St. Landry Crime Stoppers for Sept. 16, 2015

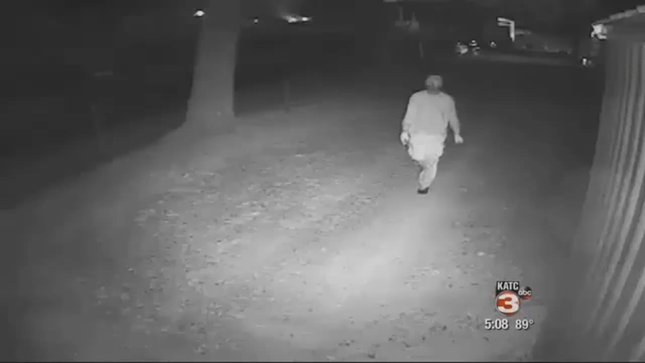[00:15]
Take a good look at these masked men. They're wearing gloves and go about their criminal task calmly, almost casual.